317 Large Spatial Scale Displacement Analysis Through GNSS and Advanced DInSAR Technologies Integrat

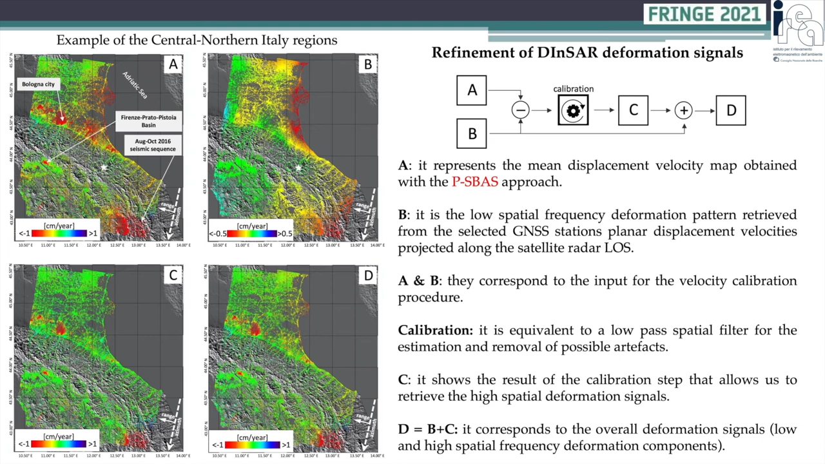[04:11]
while D is the sum of B plus C, and corresponds to the overall deformation signal, low and high spatial frequency deformation components. It is important noting that all the GNSS stations excluded from the refinement procedure can be used for the quality assessment of the PISBUS results.